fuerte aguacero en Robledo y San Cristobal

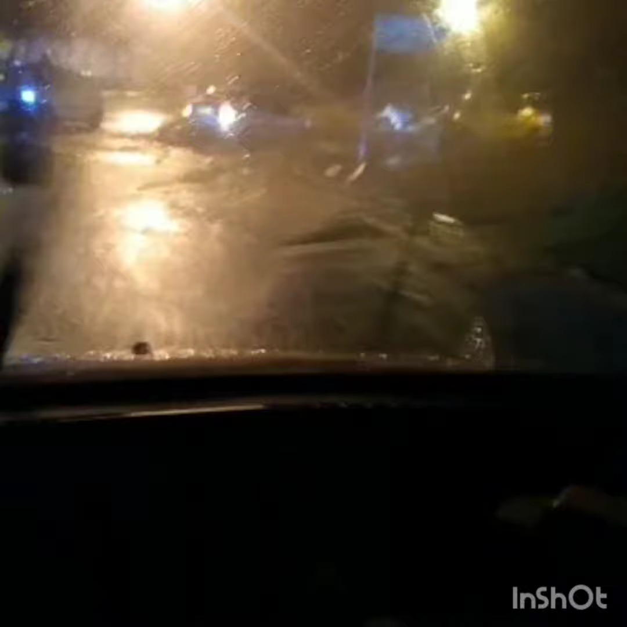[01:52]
Vean, señores, cuando les copian el MO, esto como está, vea, esto como está por acá, subiéndole hacia San Cristóbal, señores, para que copien ahí.